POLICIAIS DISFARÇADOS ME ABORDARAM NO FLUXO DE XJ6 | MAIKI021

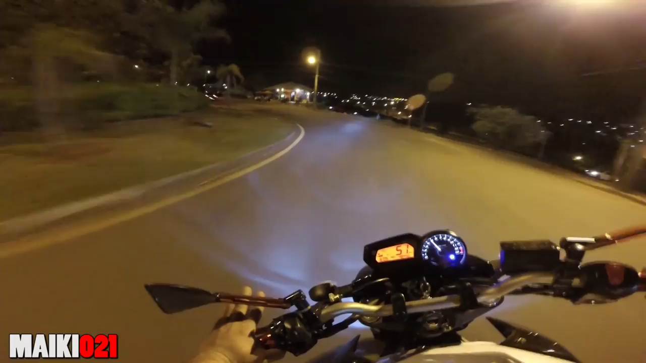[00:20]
não sei Muita gente já lembra do caminho Sabe que o caminho é problema Fluxo das universitárias, mano Fluxo das universitárias Beco da Ué, Londrina Fiquei sabendo que tá um movimento ali E eu tô indo passar lá Porque vocês pedem demais, mano Demais, demais
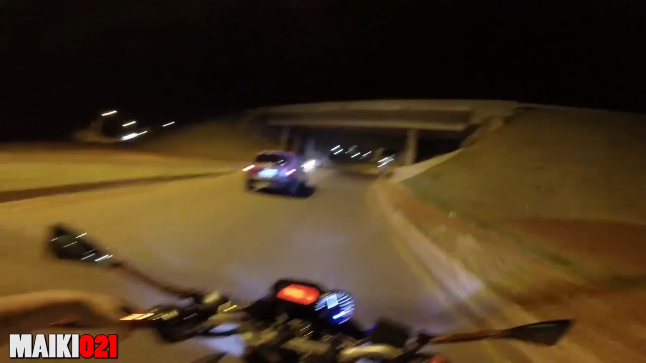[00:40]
Amo viaduto, minha ideia E vamos passar lá, vamos ver o que é que nós encontra Vamos ver o jeito que tá o rolê, tá ligado?